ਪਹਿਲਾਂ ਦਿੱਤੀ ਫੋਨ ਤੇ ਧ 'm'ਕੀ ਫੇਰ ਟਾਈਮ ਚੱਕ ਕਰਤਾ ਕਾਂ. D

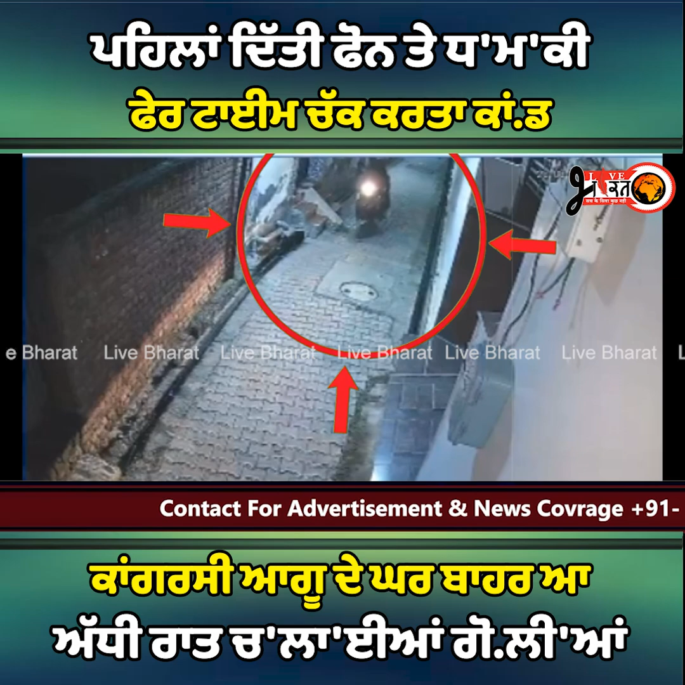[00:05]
महिला कौंसलर अते यूथ कांगरस दे आगू दे कारदे बाद दे रात नकाब पोश्ट ने चलाईयां गोड़ियां जी आदास देगी वजी खब निकल जे सामने आईये की बीती रात गुरदास्पुर दे वेचि यूड
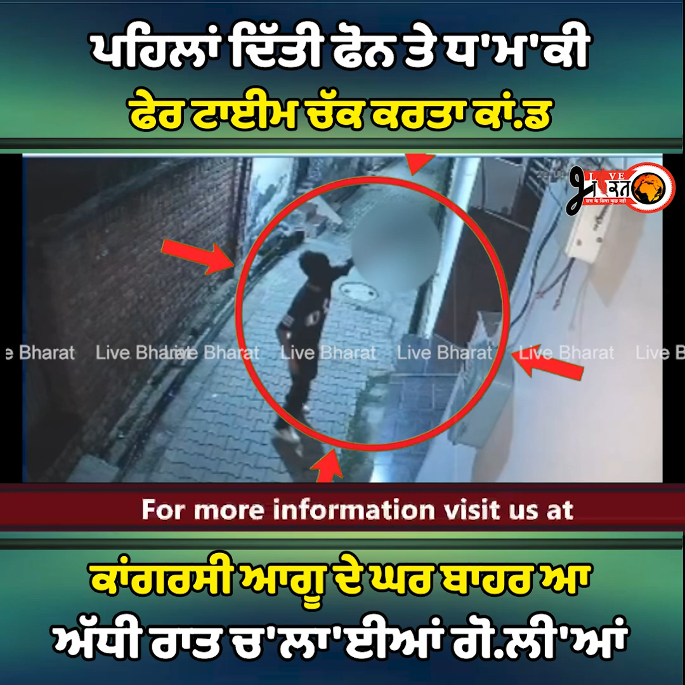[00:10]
कांगरस दे हल्का पर्दा नकुल महाजन दे कार दे वेचाड़ बचाते विक्त के ने गोड़िया चलाई चारते गेट